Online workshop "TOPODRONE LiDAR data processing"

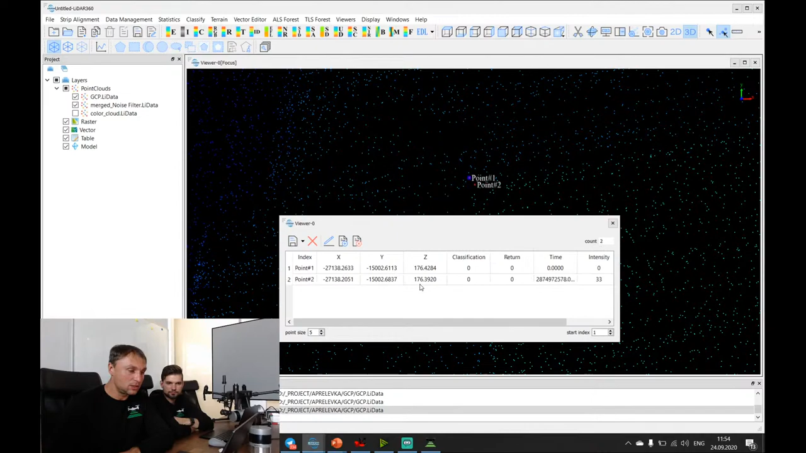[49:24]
176.39. So accuracy is approximately 3 centimeters in altitude.
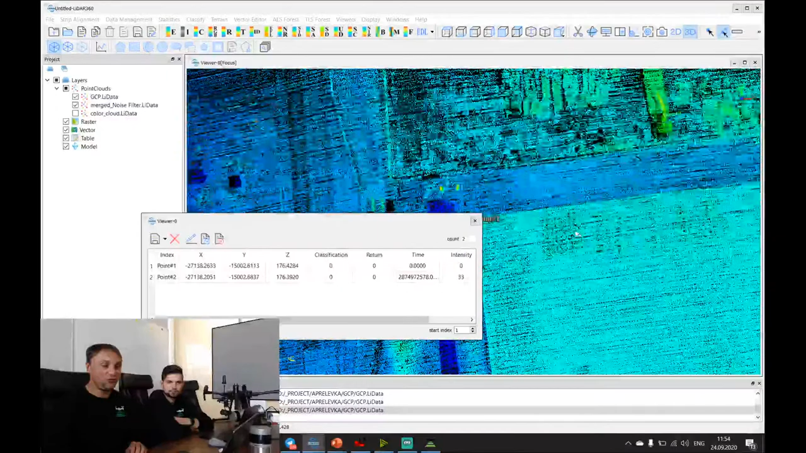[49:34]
And if we check all points here, for example, this point on the, not on the concrete, but on the ground,
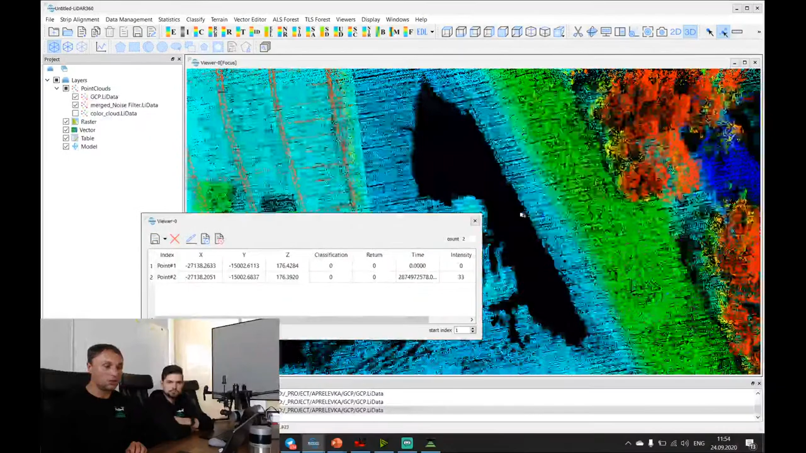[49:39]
Let's define coordinates of these ground control points, ground checkpoints, not control, but checkpoints.
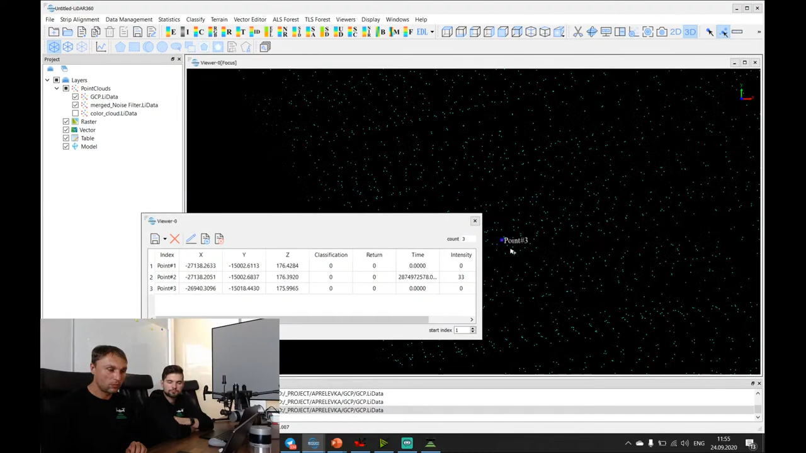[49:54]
This one, altitude is 175.99, and let's check points close to this point, 175.98. So just 1 centimeter accuracy. It's amazing. And let's check.
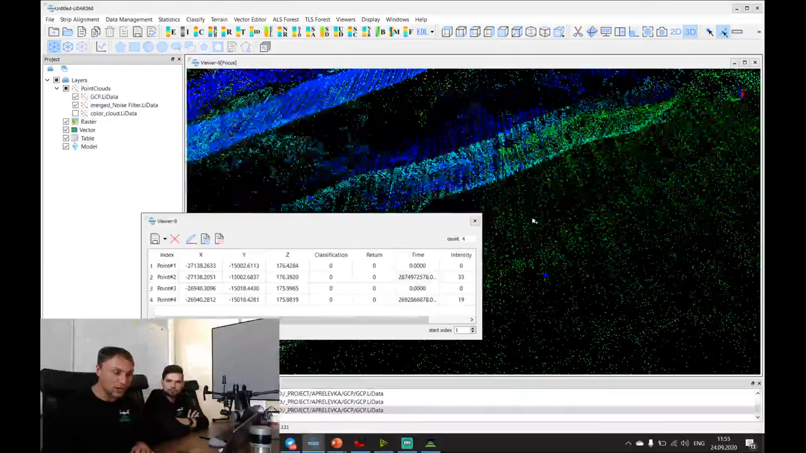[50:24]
Okay, and now we are going to check accuracy of the data set in the grass. Let's move on this path. And you can see that we have a grass, and ground control points is under the grass. This one, for example, it's totally covered by the grass. But we already made
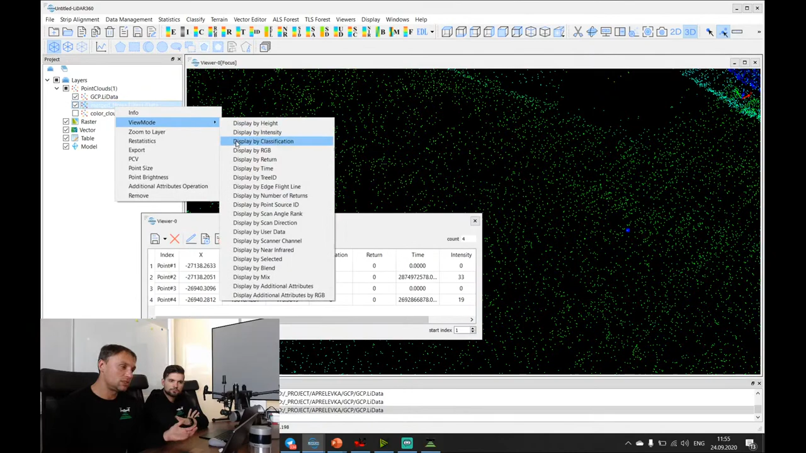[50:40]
automatic point clouds classification, and I will remove all points. I will leave only the grass.
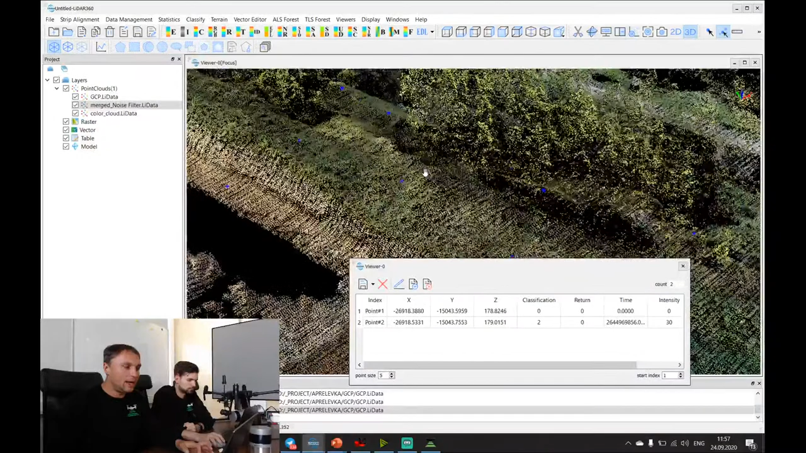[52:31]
And let's make another one test. We will
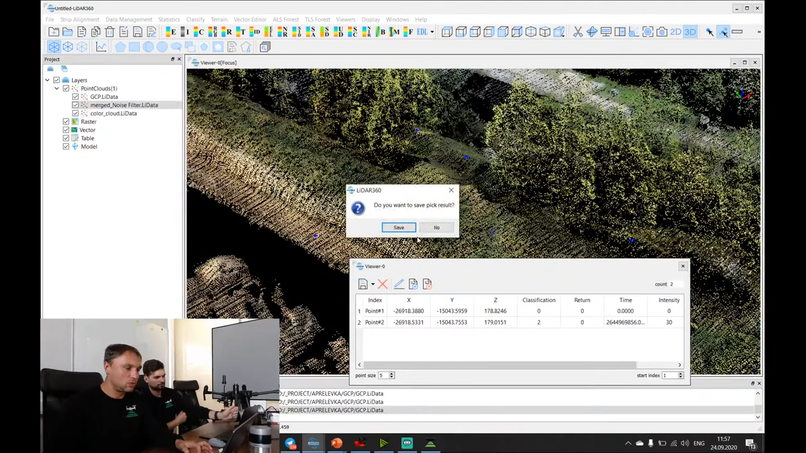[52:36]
create profile, terrain profile here. We will create terrain profile of this area.
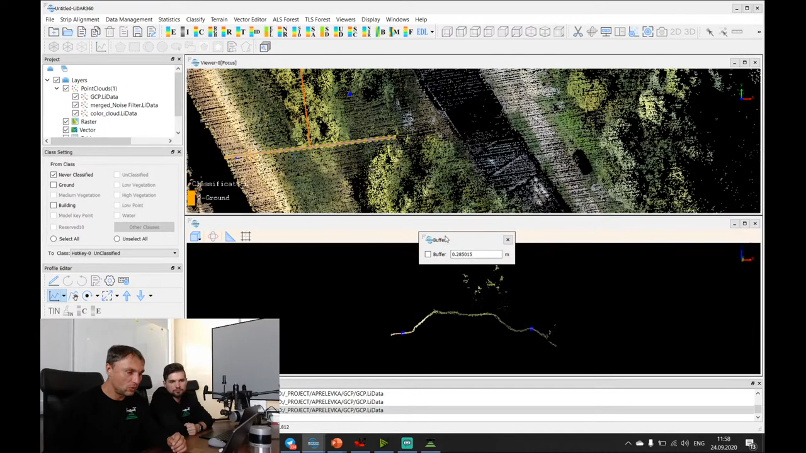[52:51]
And let's look on the ground control points. And you can see that it is located exactly in our points, and let's switched off all points, and we just left classified points, and you can see that
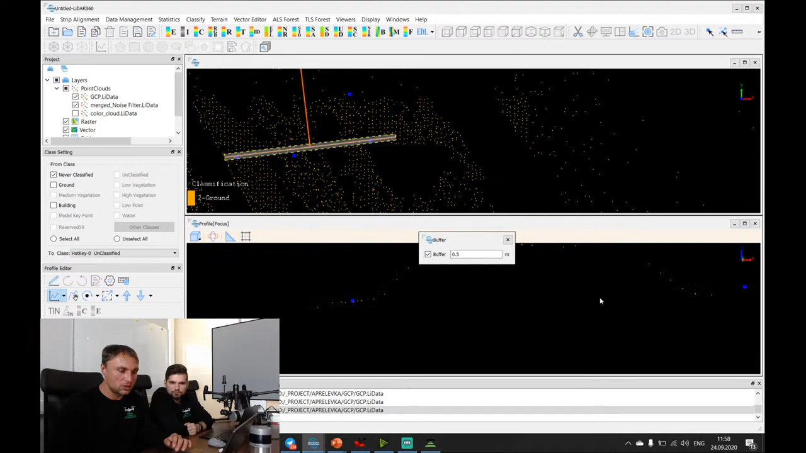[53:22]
all points is on the terrain, and so you can easily get very accurate results in the forest area or in the grass area, like this one. And you see that the location of ground control points and the location of a LiDAR point. Let's measure the accuracy of the point here. Look, this one point, and this one it's LiDAR point,
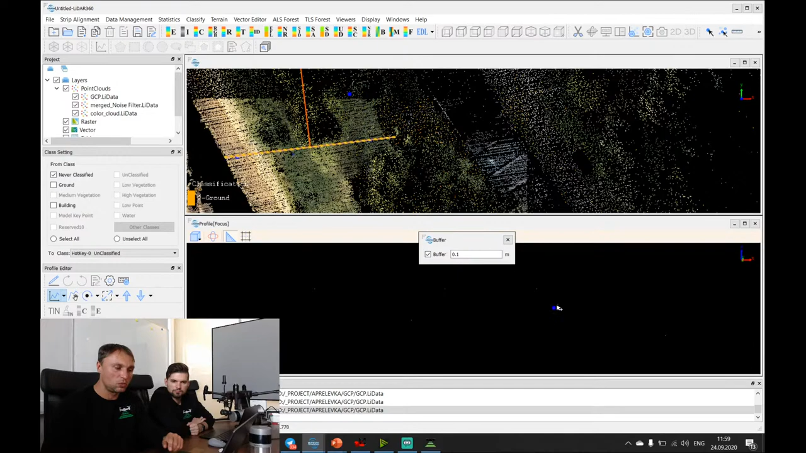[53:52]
and close to this it's a ground control point. And just let's measure. Just 1 or 2 centimeter difference.
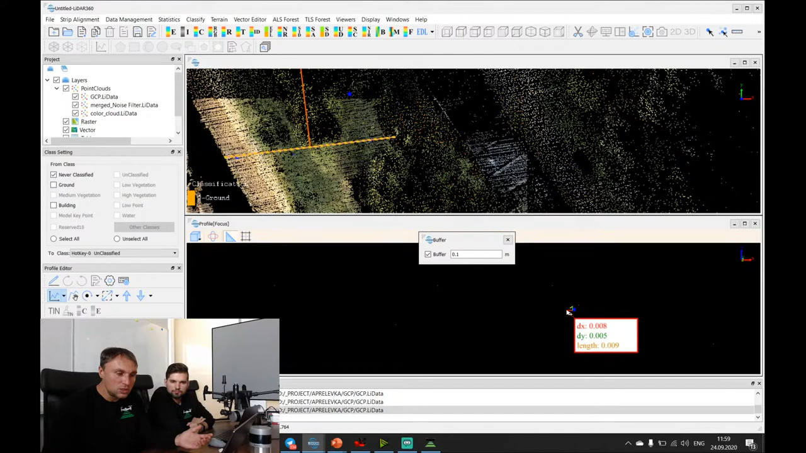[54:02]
It's amazing. And let's look
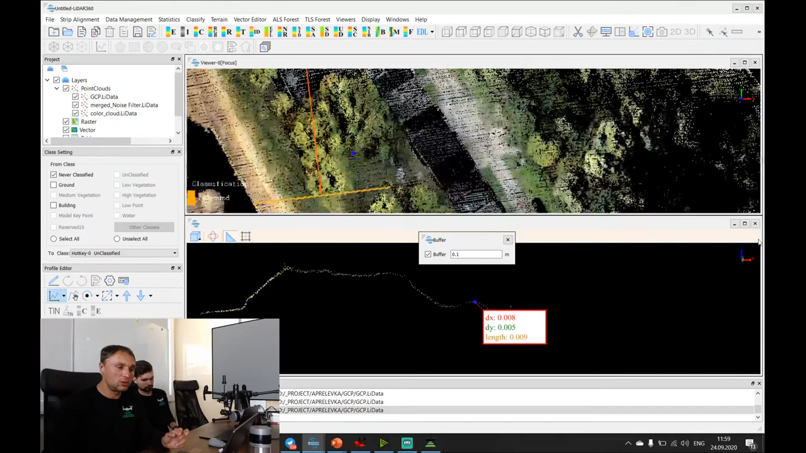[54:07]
on a three-dimensional model in a forest area here.
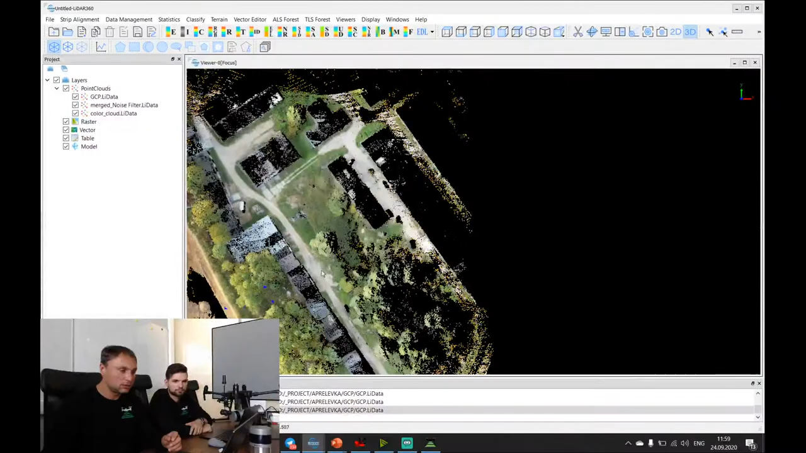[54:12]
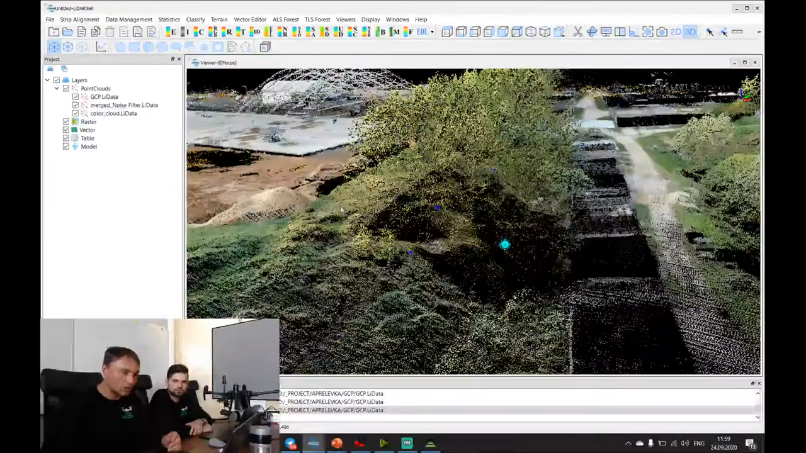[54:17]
And let's look at the quality of point cloud under the trees.
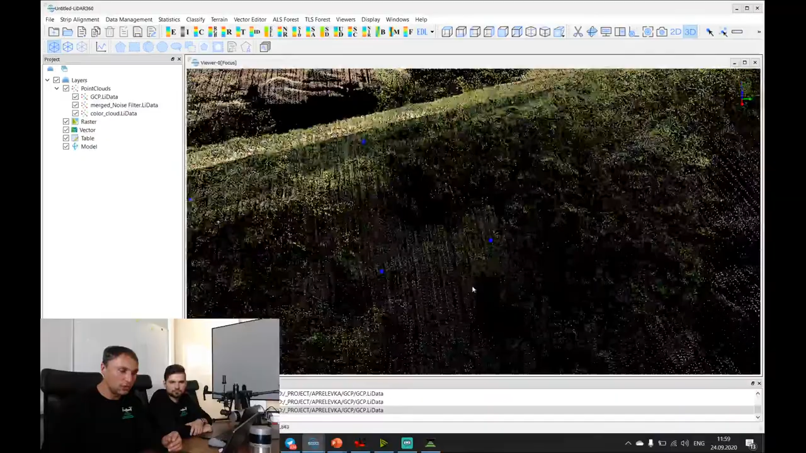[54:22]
And you see that we have a lot of points under the trees, and if we create a profile under the trees,